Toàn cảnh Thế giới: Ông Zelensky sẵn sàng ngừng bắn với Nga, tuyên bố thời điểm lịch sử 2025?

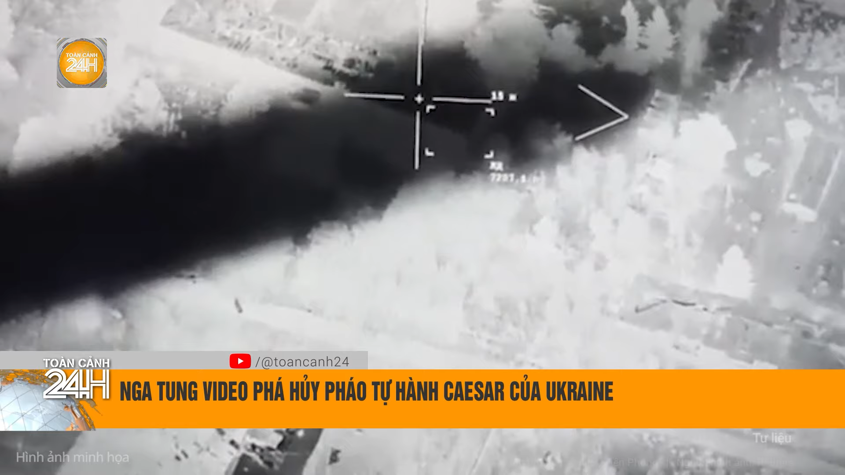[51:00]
Vừa qua quân đội Nga tuyên bố đã dùng máy bay không người lái UAV tấn công một khẩu lựu pháo tự hành xê ra do Pháp sản xuất ở khu vực tiền tuyến Ukraine Cụ thể Đài RT dân thông báo của Bộ